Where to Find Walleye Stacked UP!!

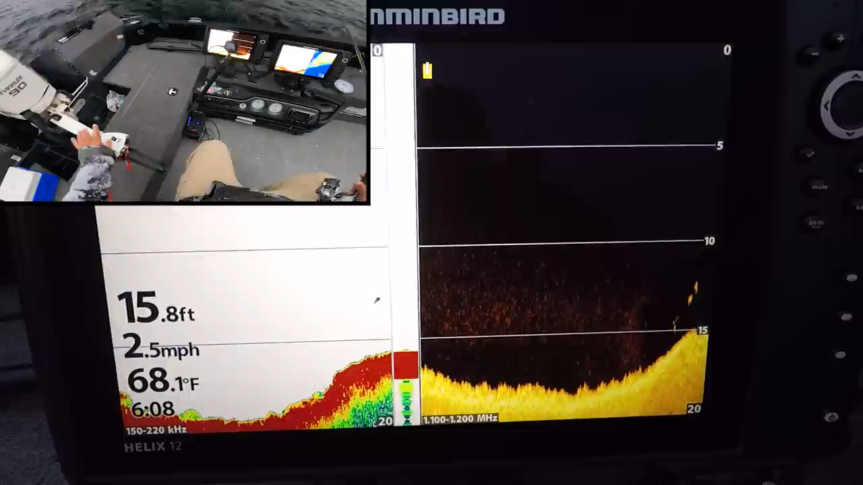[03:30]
On screen: depth 15.8 ft, water 68.1°F, speed 2.5 mph
Oh, there's a couple of marks straight there down at, right on that, the edge. You can see here, like those edges like that are really key I find here.
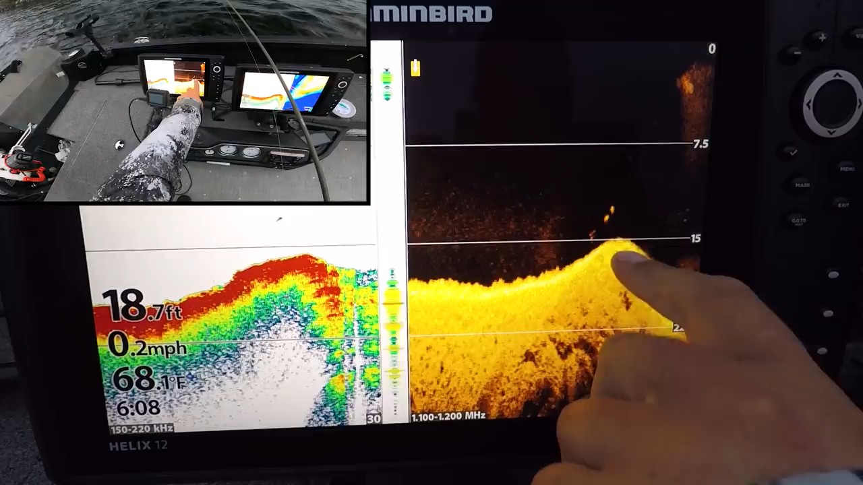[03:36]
On screen: depth 18.7 ft, water 68.1°F, speed 0.2 mph
Sharp, sharp drop offs. The walleye seem to just kind of hang right on the top of them.
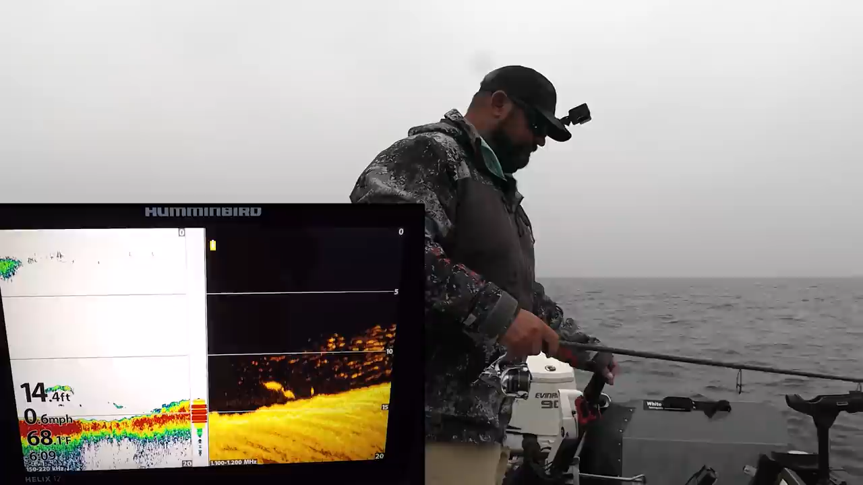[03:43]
On screen: depth 14.4 ft, water 68.1°F, speed 0.6 mph
Lots of baits. Look at all the bait now that's pushed up against here, but that, oh, I had, had a fish. That was a fish. There's a, there's that little bit of a drop off and there's a fish right there. Here we go.
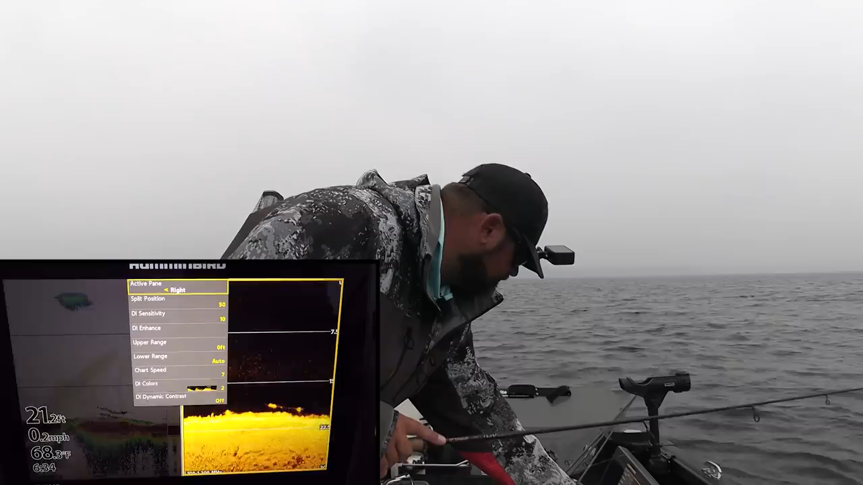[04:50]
On screen: depth 21.2 ft, speed 0.2 mph
Oh, I was just going to mess with my sensitivity a little bit because the water's pretty clear and I could turn it up a bit here. And I caught a fish right away on the jig in a minute. Did not take long at all. And these fish pull. These fish pull. Nice walleye. Nice, dark, golden walleye.
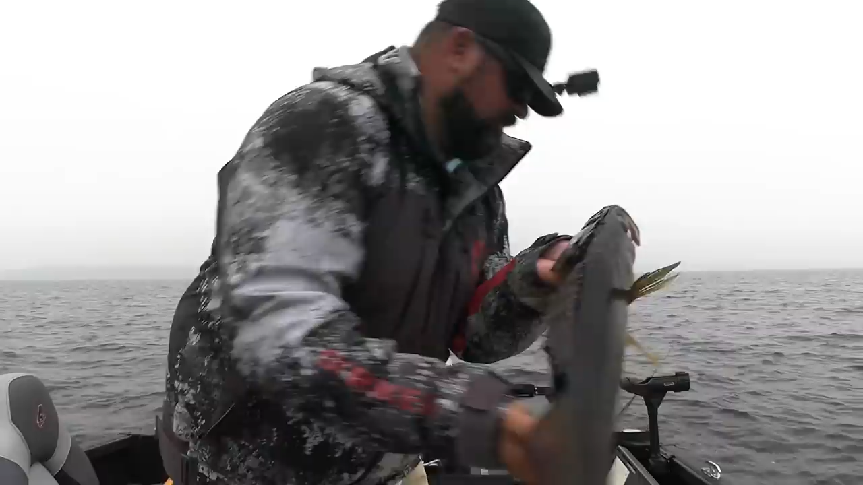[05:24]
Look at how dark and beautiful these fish are. Like, they're so dark. They're so awesome.
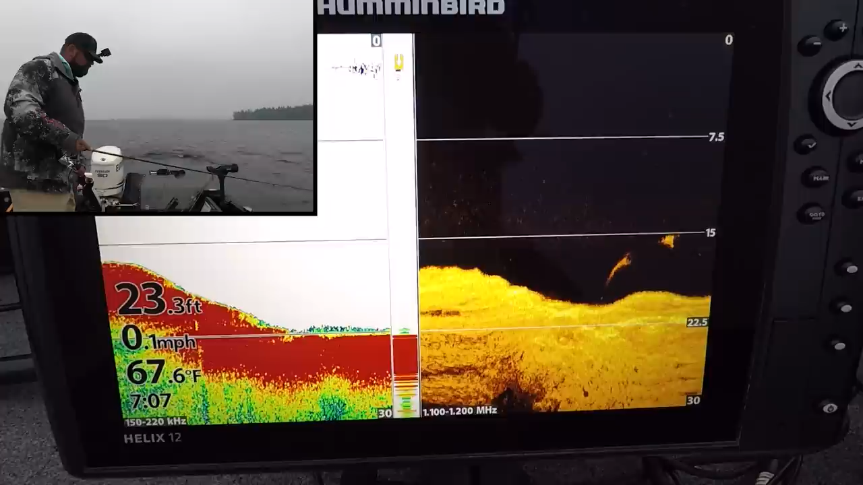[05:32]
On screen: depth 23.3 ft, water 67.6°F, speed 0.1 mph
Oof. That's the one I want right there. This is the mark I need.
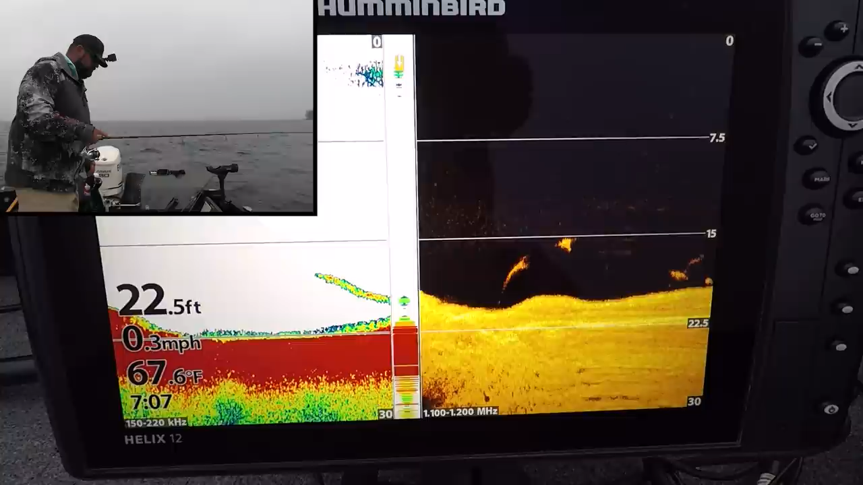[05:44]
On screen: depth 22.5 ft, water 67.6°F, speed 0.3 mph
I think. That's it.
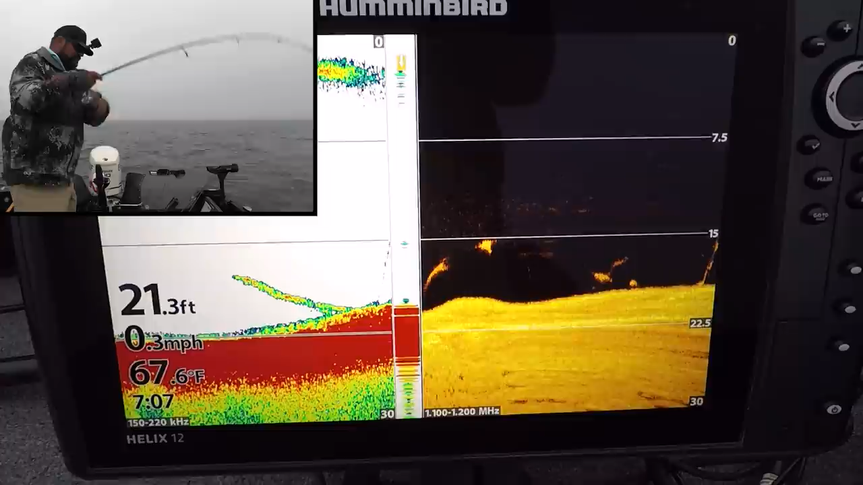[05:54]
On screen: depth 21.3 ft, water 67.6°F, speed 0.3 mph
I think I just caught that mark. It does not feel that big though. Oh no, that mark's still down there. I've got a different fish. Look, that bigger mark's still down there. No. Well, it's still a nice fish. But that other mark was way bigger. Way bigger. That other mark was way bigger than this.
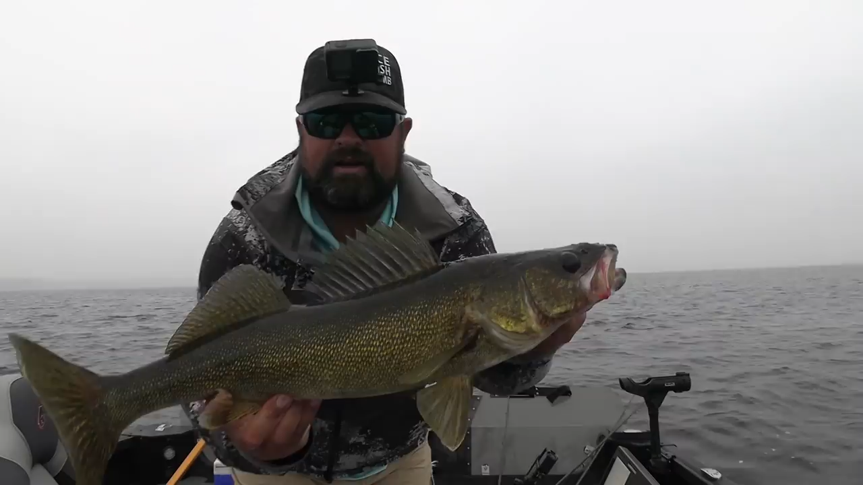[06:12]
We need to get back down there. That's definitely one of the bigger marks I've marked in the whole time I've been here. A smaller fish got to it first. Oh, that hurt. That hurt. That hurt.
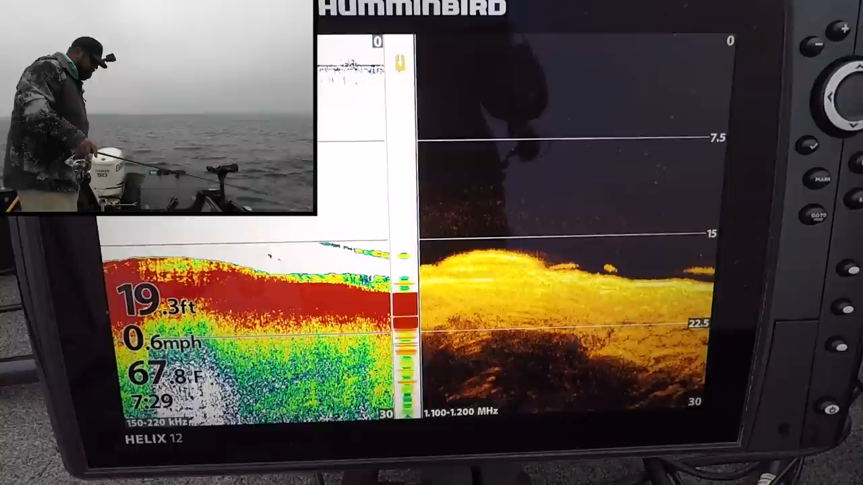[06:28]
On screen: depth 19.3 ft, water 67.8°F, speed 0.6 mph
It's coming down. I think it's coming down anyway. I just got bit. Just as I was going to drop my jig a little bit. I just got bit.
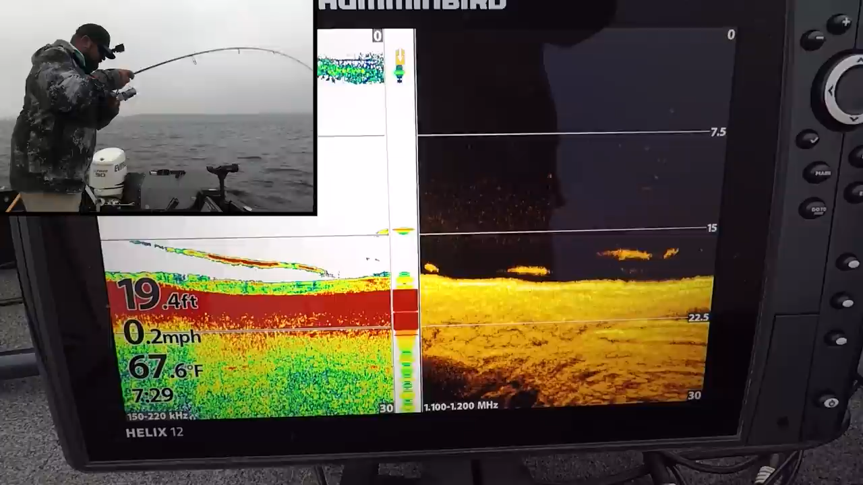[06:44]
On screen: depth 19.4 ft, water 67.6°F, speed 0.2 mph
Is this the mark? No, the mark is still down there. Oh, that's twice now. It's still a nice fish, but that's twice a bigger mark. It's just eluding me.
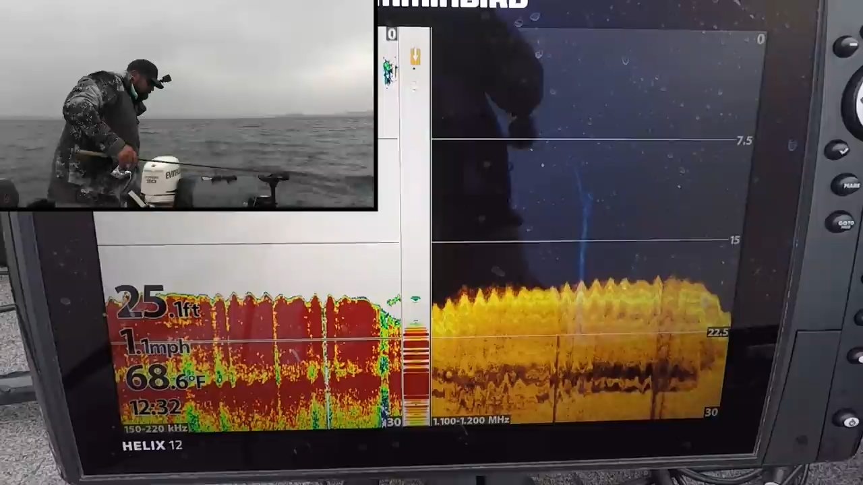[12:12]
On screen: depth 25.1 ft, water 68.6°F, speed 1.1 mph
We're right on the edge of this rock cliff here.
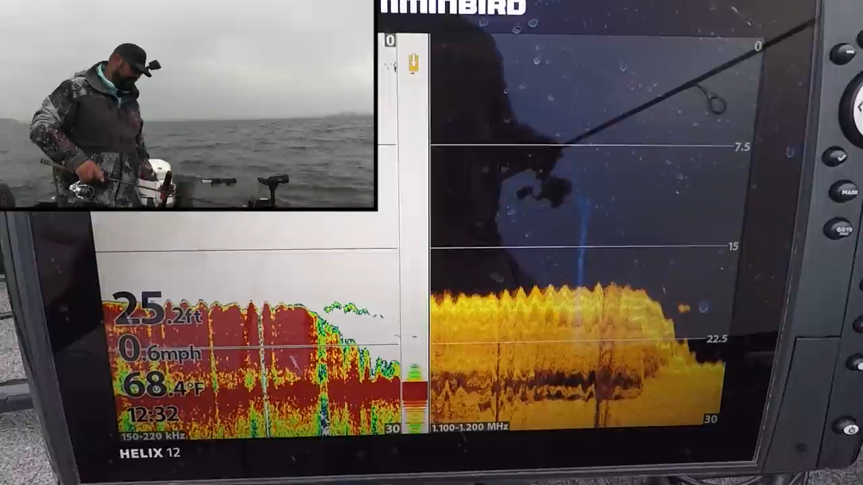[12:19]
On screen: depth 25.2 ft, water 68.4°F, speed 0.6 mph
Some nice ones too I think.